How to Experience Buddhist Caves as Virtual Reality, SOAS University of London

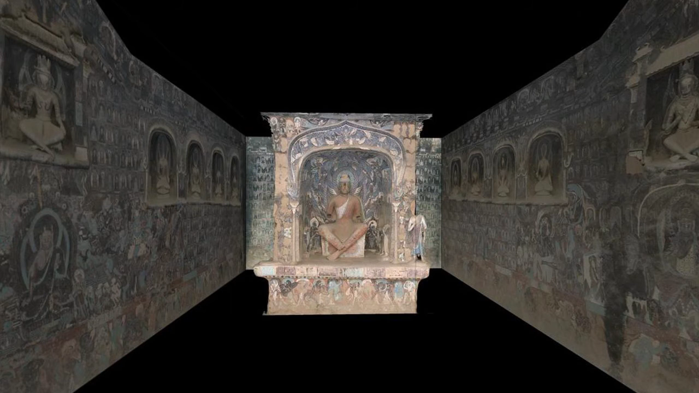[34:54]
in the bottom register of the cave, and then celestial world is laid out at the top rim. As you can see here,